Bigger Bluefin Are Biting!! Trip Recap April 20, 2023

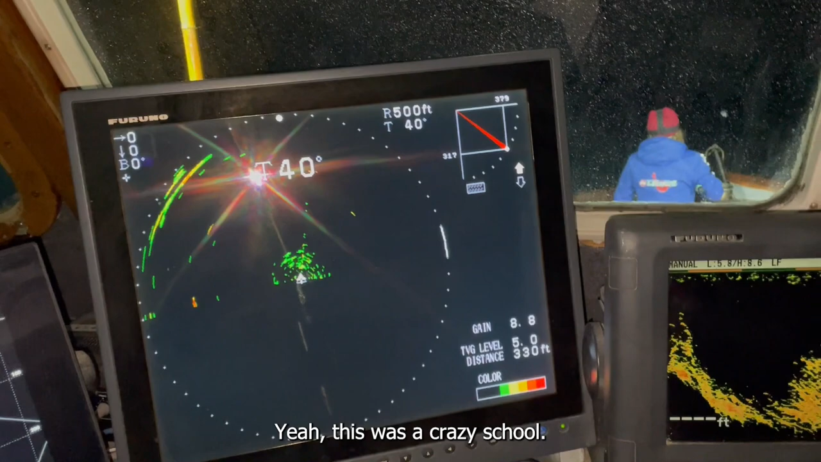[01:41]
Yeah, this was a crazy school. You can see the meter right now. It's just jugbed.
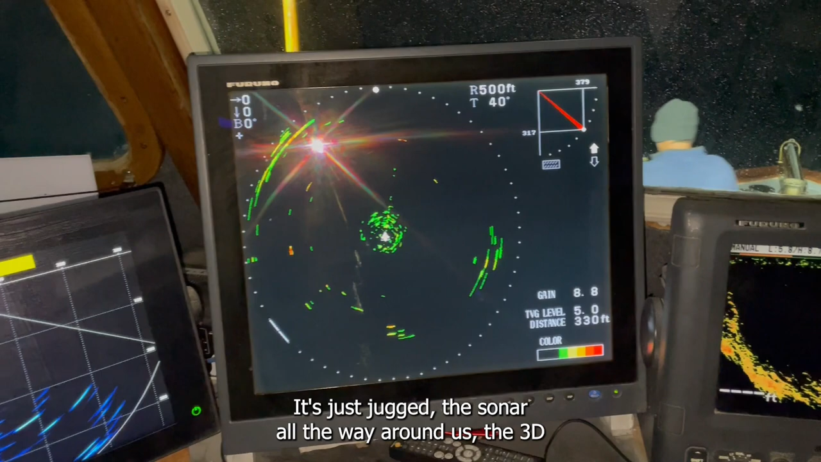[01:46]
The sonar all the way around us, the 3D.